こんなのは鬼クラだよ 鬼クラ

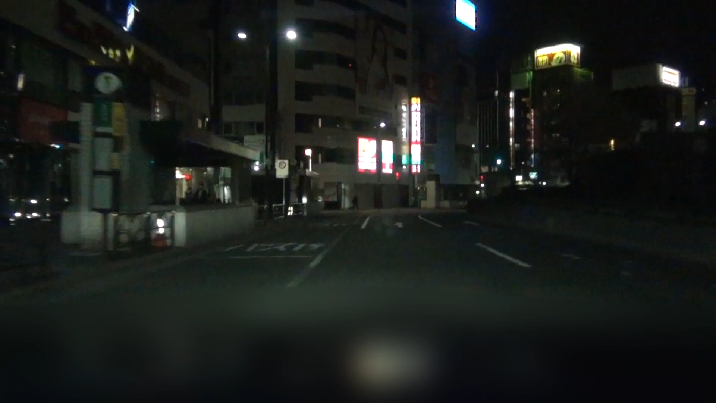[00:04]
参道右方向に警察署があります。一般道取締ポイントに注意してください。